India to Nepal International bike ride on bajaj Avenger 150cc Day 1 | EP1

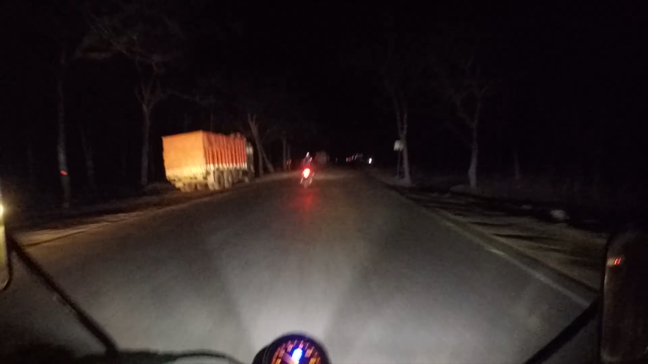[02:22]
और यह रात में पहली बार मैं घाटी क्रॉस कर रहा हूं यह लग